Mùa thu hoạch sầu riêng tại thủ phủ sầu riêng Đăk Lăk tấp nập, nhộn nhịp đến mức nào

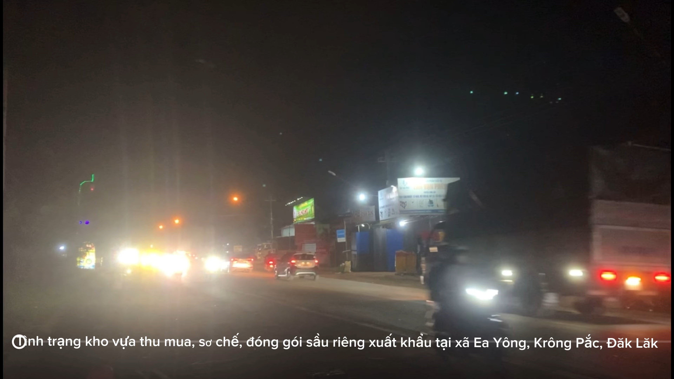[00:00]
Hello, xin chào cả nhà. Trong video này thì anh Hai Nông Trung xin chia sẻ cho cả nhà về một cái đoạn đường ngắn mà anh Hai Nông quay làm đại diện thôi, trên một cái trục đường dài là quốc lộ 26, cái quốc lộ nối từ thành phố Buôn Ma Thuột tỉnh Đắk Lắk đi thành phố Nha Trang. Thì